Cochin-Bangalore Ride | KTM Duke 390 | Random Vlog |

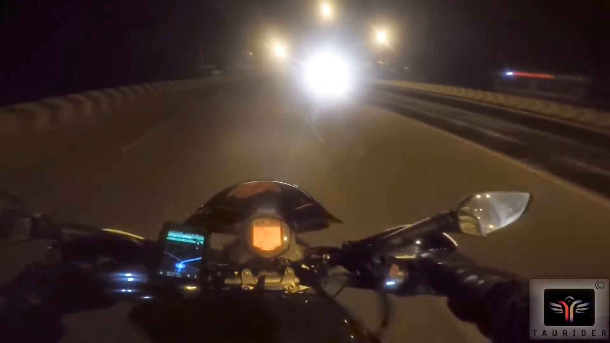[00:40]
Bangalore from Cochin. The time is 5:10 in the morning. I almost reached Thrissur. Like I started some 10-15 minutes back, and the total kilometers that I covered till now was 25 kilometers. Yeah, that's what it says in the console. I expect to reach Bangalore by afternoon,
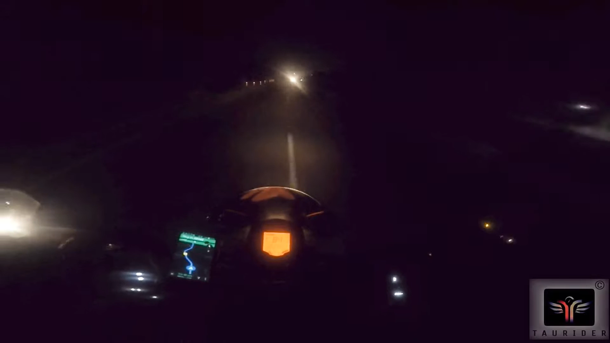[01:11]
post lunch. I don't know why everybody is using this high beam.